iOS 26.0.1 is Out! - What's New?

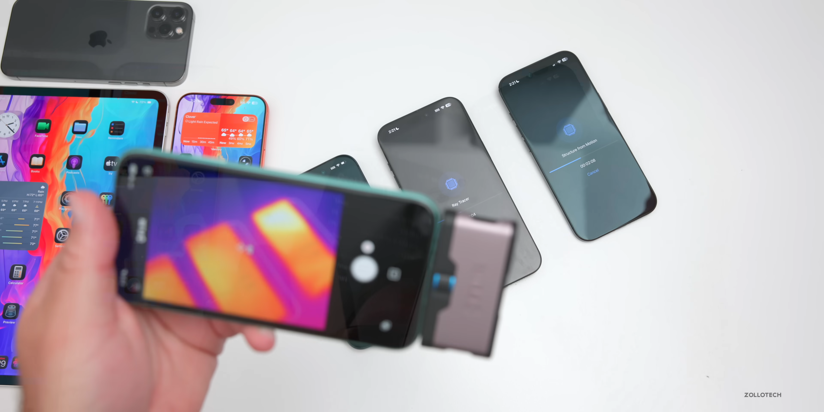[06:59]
we're about halfway done i just thought you'd want to see the thermals before we measure them this is the iphone air so a lot of heat on the front of the phone at the top where the processor is 16 pro max is concentrated on the left hand side if you're looking at the screen and the iphone 17
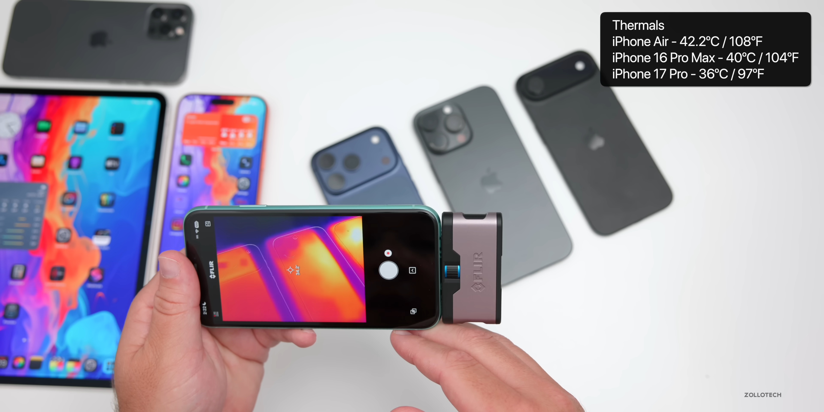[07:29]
on the iphone 16 pro max we're at about 40 degrees celsius and on the 17 pro you can see it dissipates heat nicely and we're at about 36 degrees celsius in the hottest point so at the hottest point as